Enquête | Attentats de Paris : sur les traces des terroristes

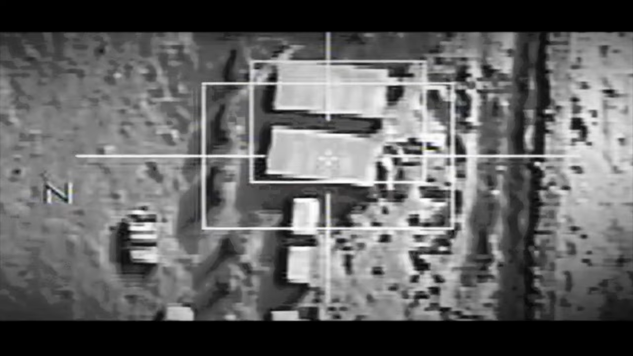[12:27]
Abdelhamid Abaoud était probablement une des cibles des bombardements français.
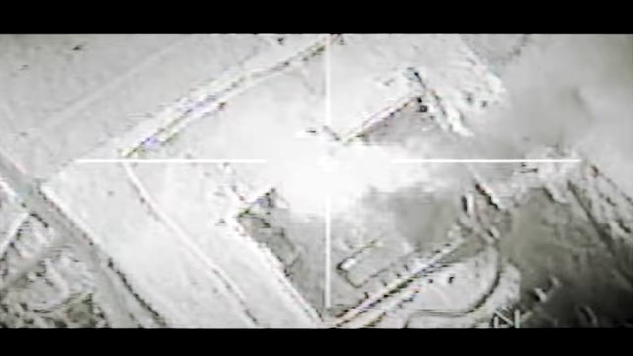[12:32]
Le groupe armé état islamique a d'ailleurs annoncé sa mort en martyr.
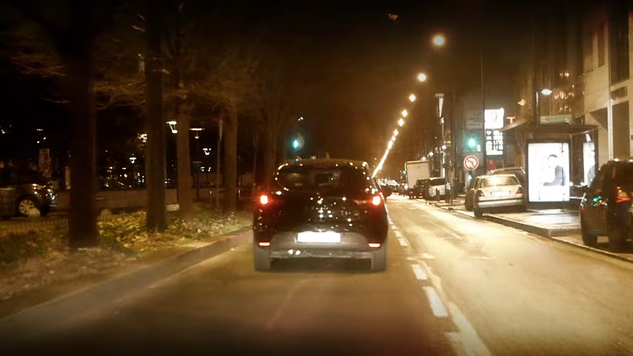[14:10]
Les trois autos se dirigent vers Paris.
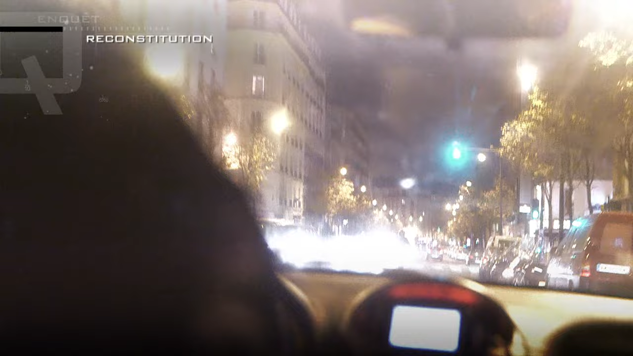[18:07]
Les attaques sont simultanées. Quand les kamikazes explosent au Stade,
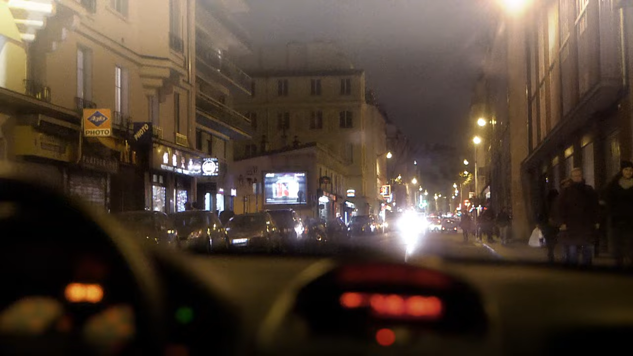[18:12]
le deuxième commando approche des terrasses du 11e et 12e arrondissements.
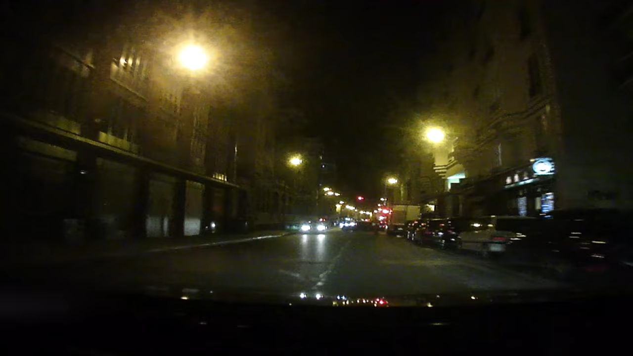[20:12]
Au même moment, un chauffeur de taxi arrive près de La Belle Équipe. Une caméra sur son tableau de bord filme la fusillade. Ça tire! Ça tire! Recule, recule, recule! Recule gros, ça tire!